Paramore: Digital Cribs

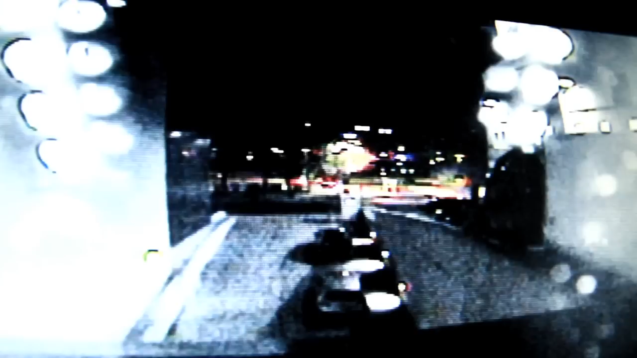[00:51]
On the front and the back of the bus. We used to travel in a 12-passenger van, so this is quite the step up.